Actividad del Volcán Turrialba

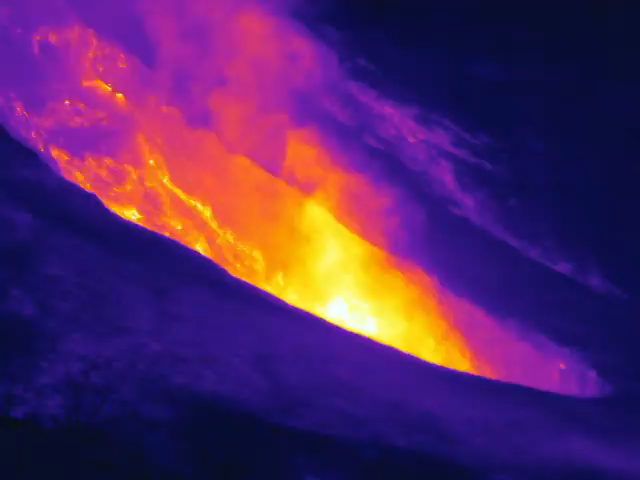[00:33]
se erosiona por la misma vibración la fuerza de la salida de las cenizas, y también que erosiona también el conducto.